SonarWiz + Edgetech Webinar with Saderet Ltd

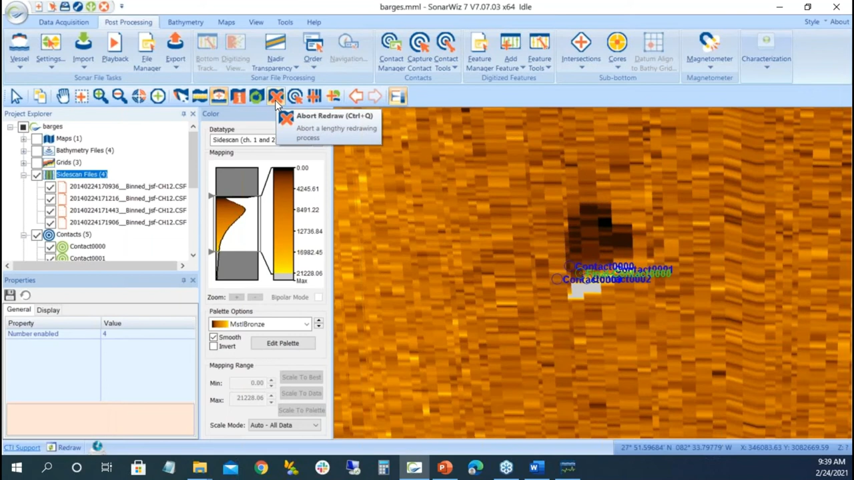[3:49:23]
where positioning is an important thing with side scan, really important with multi beam, but here's one way of cleaning it up. So I got off a little bit. So there was my
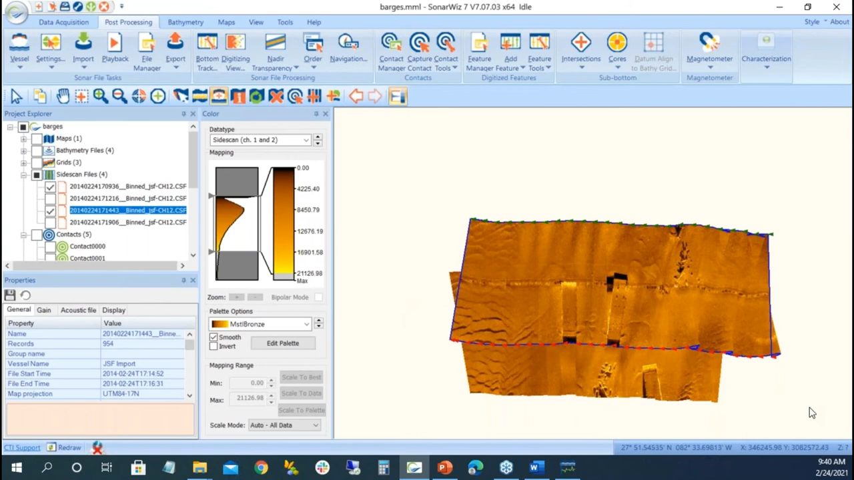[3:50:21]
Still a tremendous amount of overlap. But I want to make sure that in my processing,
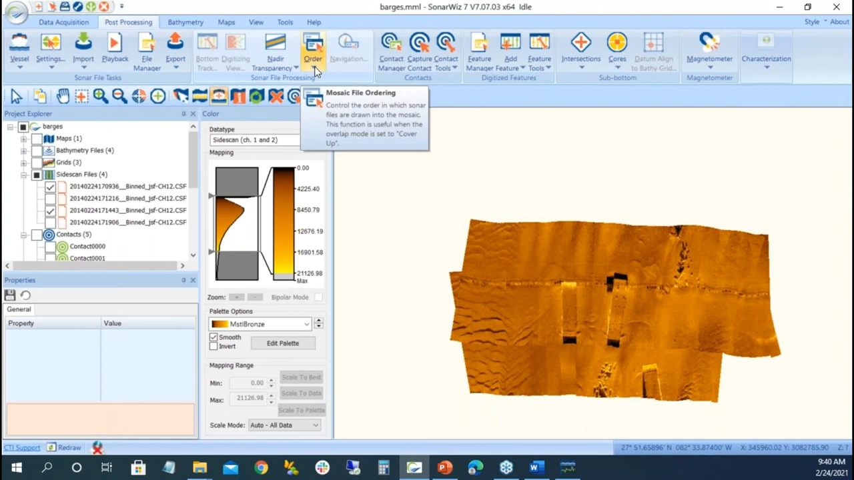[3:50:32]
under my order, sorry, view, drawing mode, side scan, overlap mode, cover up root mean square, and that cleans things up. When I'm comfortable, I'm going to go into processing, export, save as geo image.
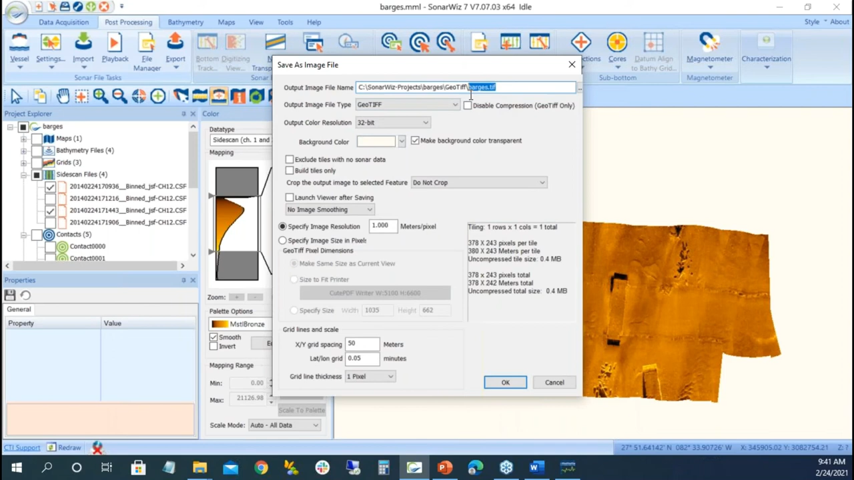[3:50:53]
And I'll call it side scan. And we can make this a little bit tighter, 0.5. 32 bit. I want to see what it looks like. And we'll say okay.
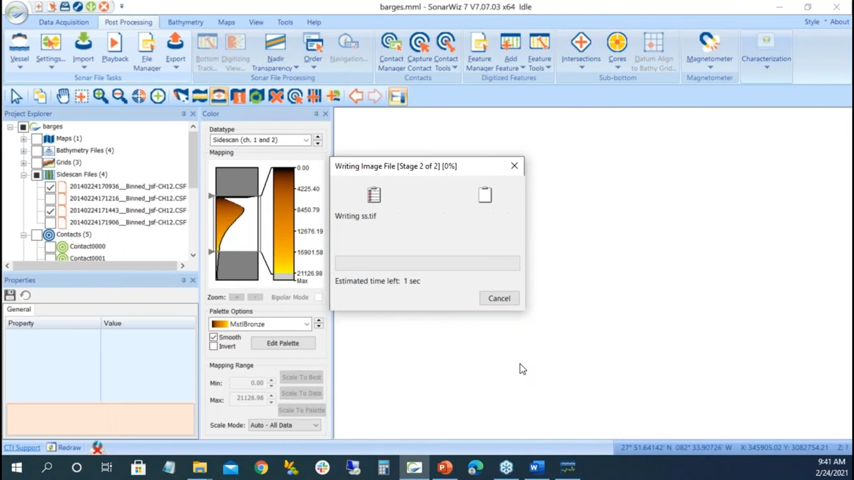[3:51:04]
And there's my data. So it's a geotiff image.
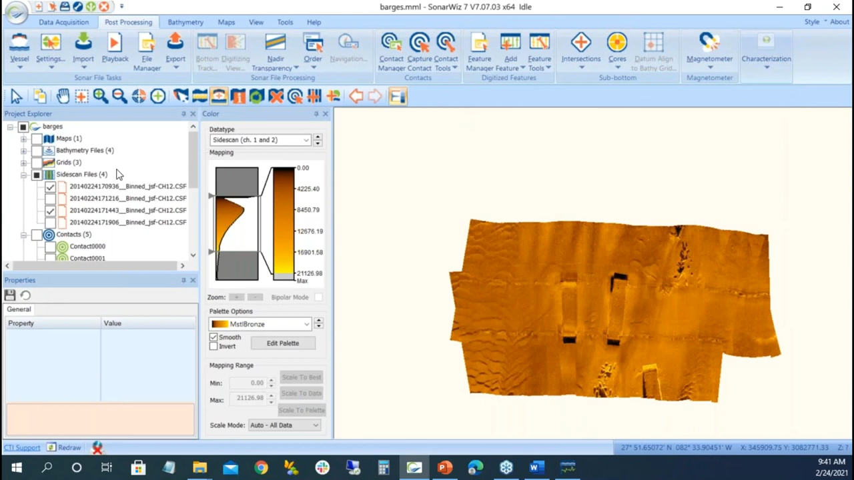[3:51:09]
And we have our grid. We don't need our side scan anymore.
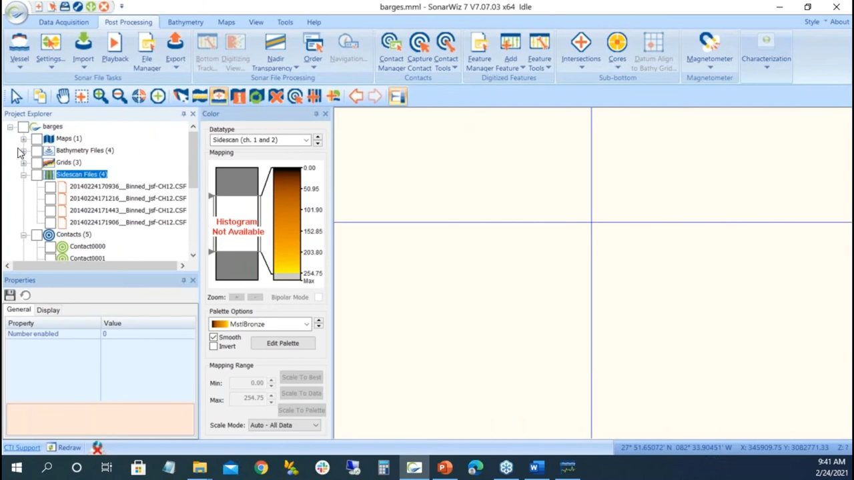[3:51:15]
We have our grid data. And I'm going to make sure that I want to use an interpolated grid, we want to clean things up. And I'm going to make sure my grid is turned on in this section right there, 3D view.
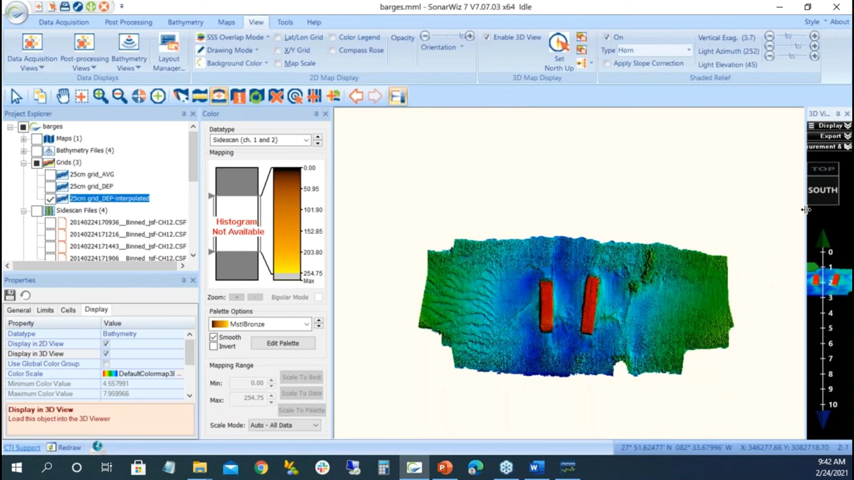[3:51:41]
Last time, 3D enable. I'll dock it over here. There's my baffy. I'll bring in this little feature, a geo image, add in the geo image,
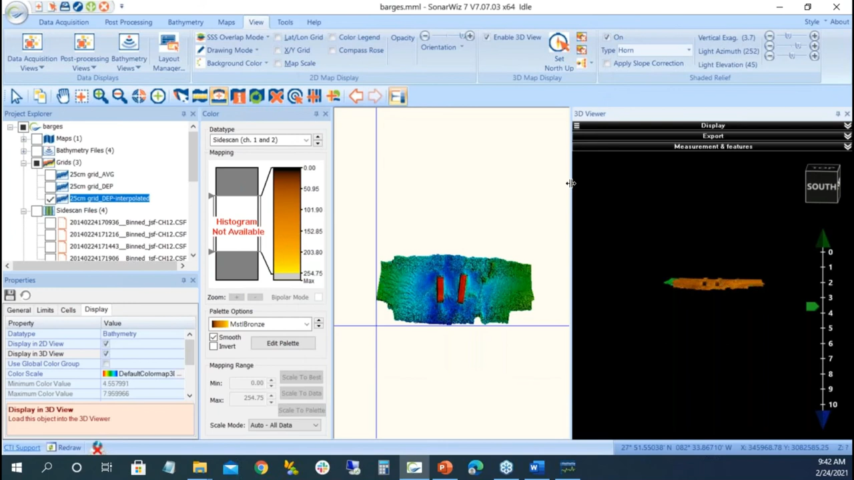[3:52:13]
Take a look bigger. And I can exaggerate a little bit. So now when we think about our side scan is this gives a little bit more perspective. So this is the 6205 data.
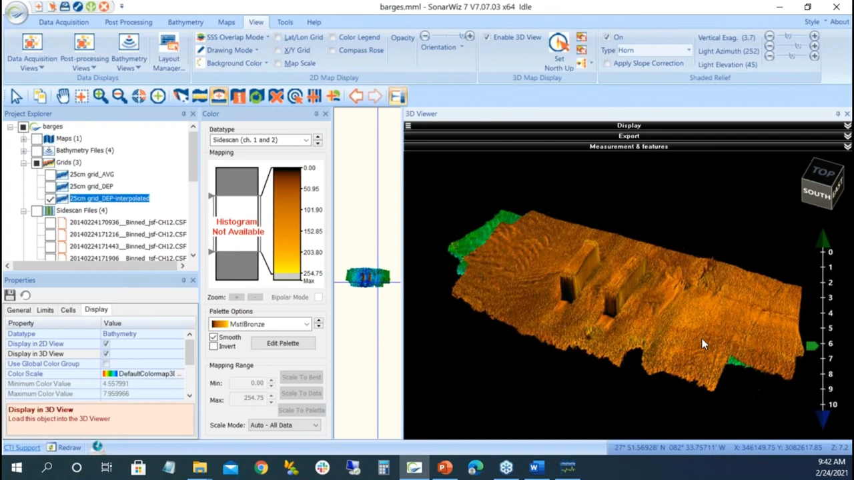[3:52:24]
It's co-located transducers. It's the exact same JSF file we're bringing it in. And now, rather than having a flat side scan of maybe it's a barge and I'm looking at shadows and some rocks, we give it a little bit of elevation. So it's a really nice way of showing off this data. So I didn't want to, I don't like to just drag on for the sake of shift 5.
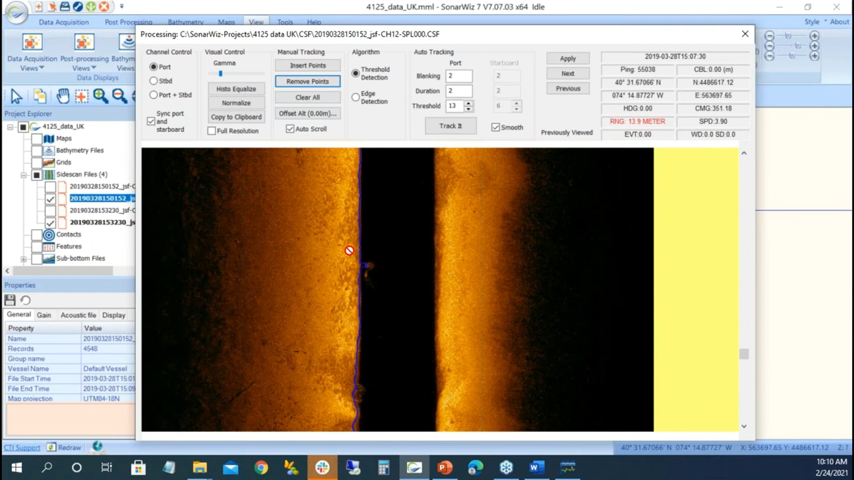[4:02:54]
But that batch, bottom track does a really good job
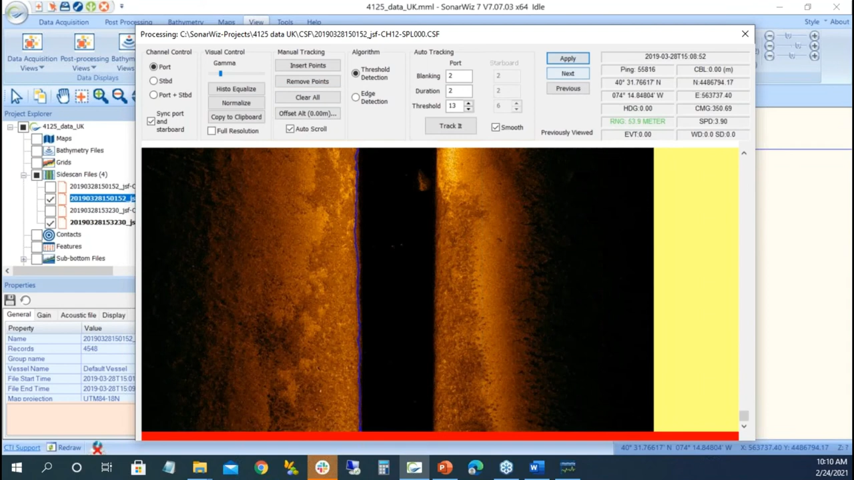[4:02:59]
of getting rid of getting the first iteration of the bottom. This is you can track on port side or starboard side. This definitely looks like it's off the bottom. It's fish. I'm just going to window it out. And again, there's nothing on this side. It's only one side.
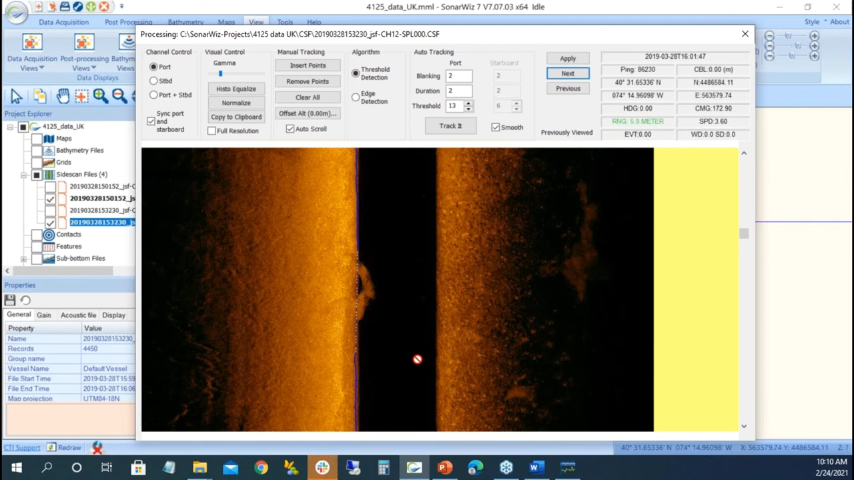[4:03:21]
I'm doing a pretty good liberty of yes, it's not real, but I know it's not real. Fish really plays havoc with data. This was some kind of turn in there. I'm just going to leave it on that.
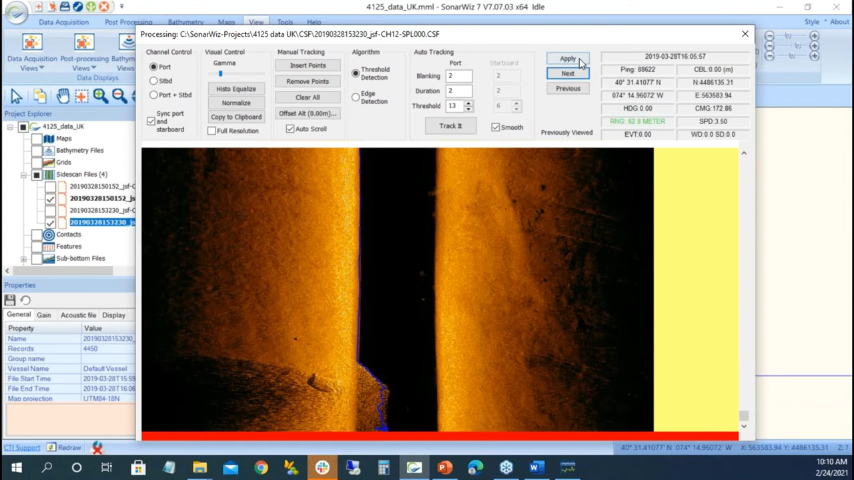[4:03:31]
We're really worried about that. So batch bottom track, I cleaned up the bottom track, I want to just take and I don't want these two files.